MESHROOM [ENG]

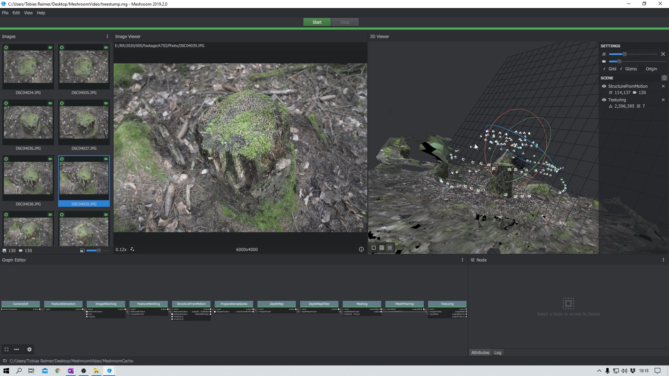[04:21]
And boom, there we are. Wow. Okay, it's upside down, but let's quickly change that. I am impressed. Really? We can hide the grid here. That looks not too shabby. Man, it's good.
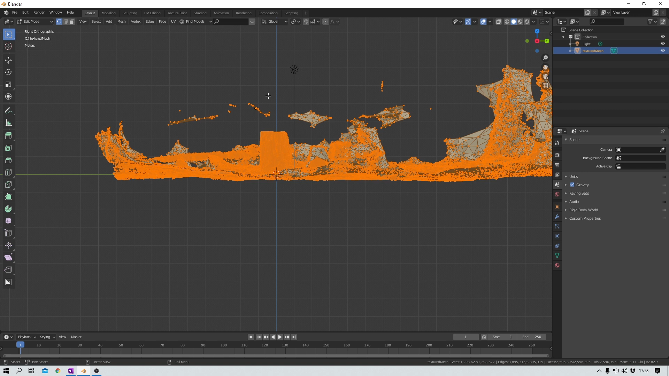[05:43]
And now I can switch into edit mode and in top view I select the vertices that I want to keep.